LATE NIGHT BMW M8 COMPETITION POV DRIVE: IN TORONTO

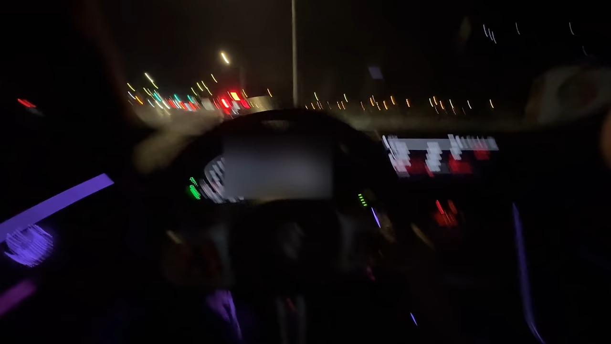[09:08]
Downshift? Alright, listen to these downshifts, man. Watch this. Oh, my God. Yo. Jeez.
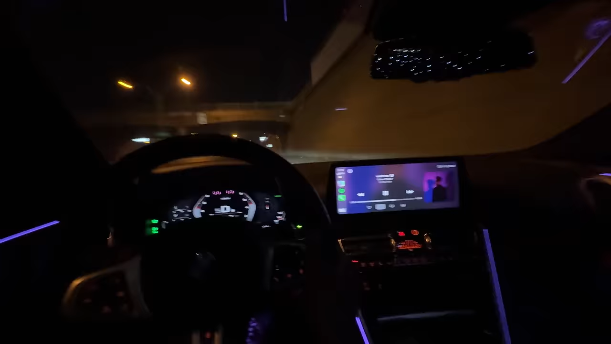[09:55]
Woo! You get to see the CN Tower. Which is all the way up there. You get to see the TFC Stadium, which is over there.
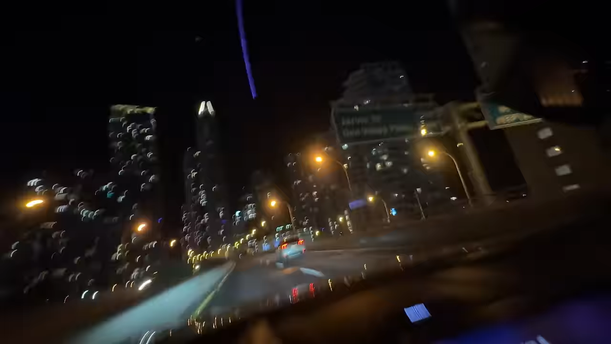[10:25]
Yeah, but driving in Toronto at nighttime is a vibe, guys. Downtown Toronto, super lit.
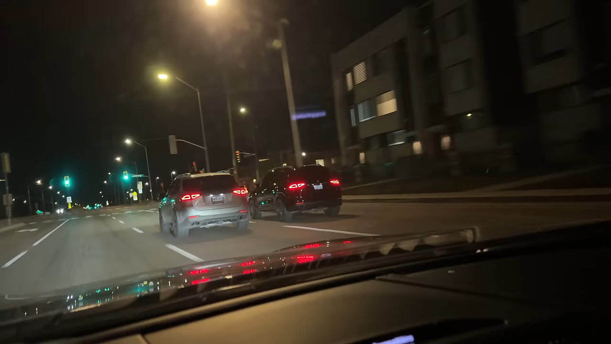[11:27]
Look at those beasts, two beasts, man.
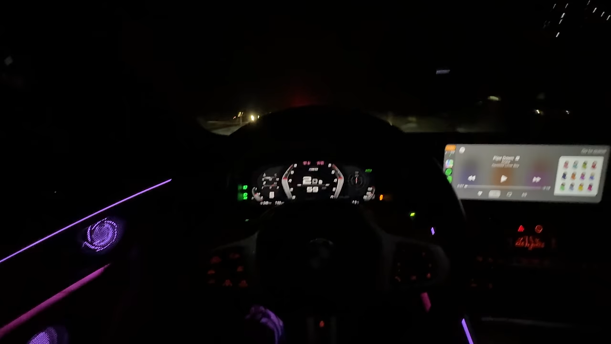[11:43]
Some tight corners around here. Here we go.